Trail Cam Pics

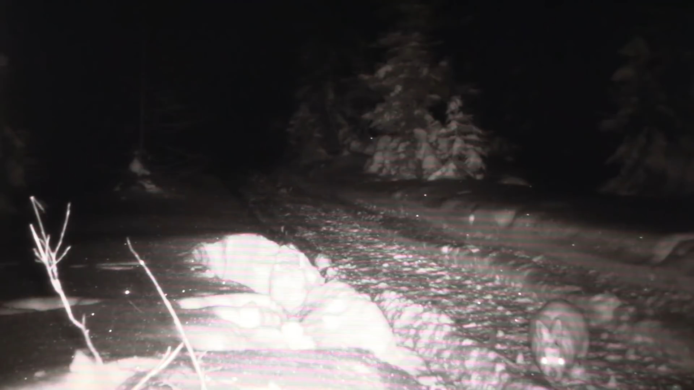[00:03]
well it's time to go through the trail camp X first one is a rabbit minus 13 I did look at these but some time ago I really can't remember
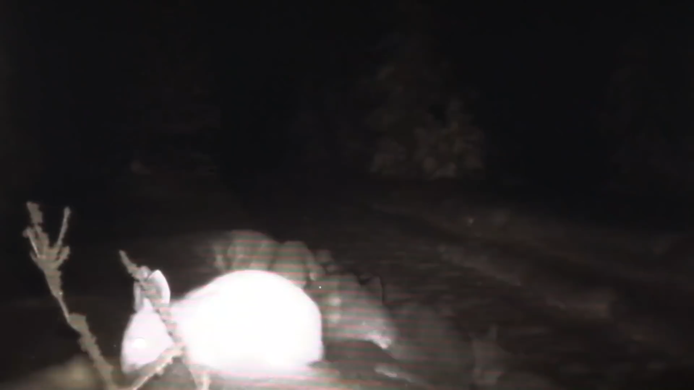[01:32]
hey rabbit move on minus five it says well minus 19 and look what comes in
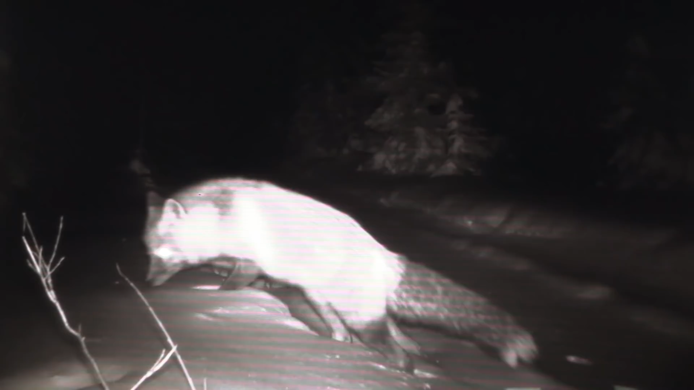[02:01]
looks like a nice red beautiful picture color right you can see where that's where I was kneeling I do believe he's sniffing right around there
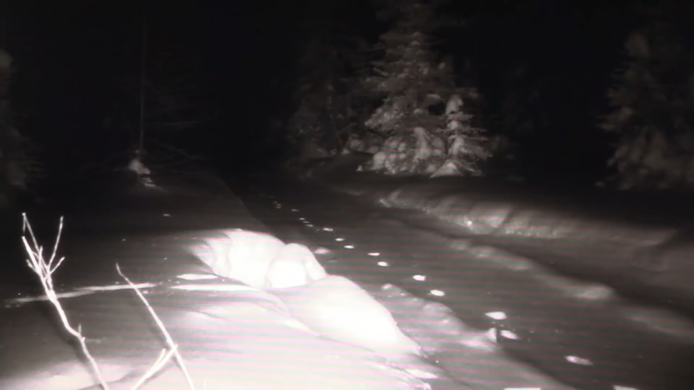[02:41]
and all of a sudden more tracks showed up if I back up one so you must have ran quickly he's probably just in the dark there
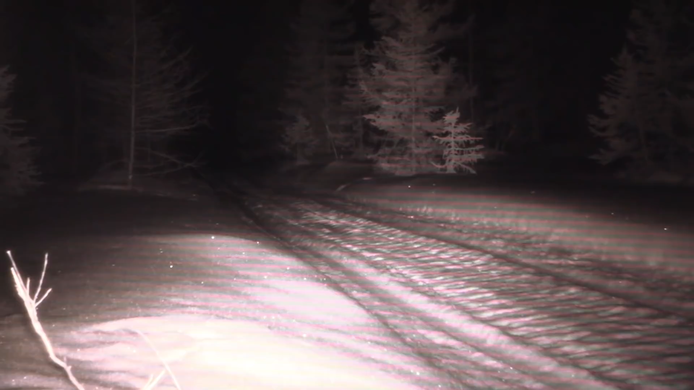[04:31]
minus 12 oh snowstorm martin nice
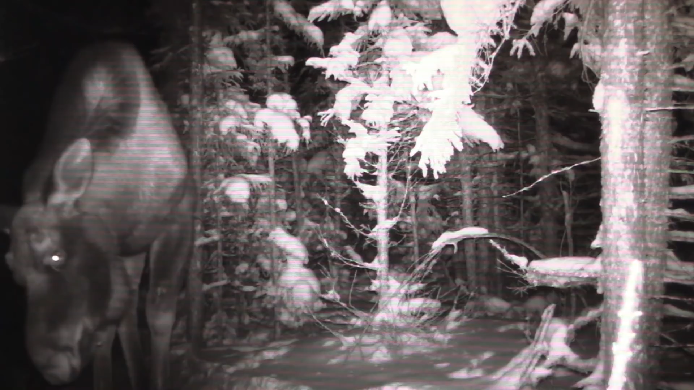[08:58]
It's hanging around the camera. Oh, it took my tongue out at me.
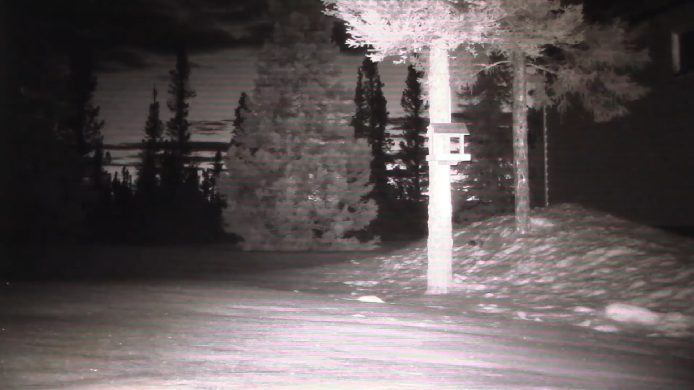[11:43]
Yep. That's right. You clean up those squirrels. Good job, Martin. I'll fatten them up for you, you clean them up. Always interesting, eh, what's happening around the cabin when you're not here.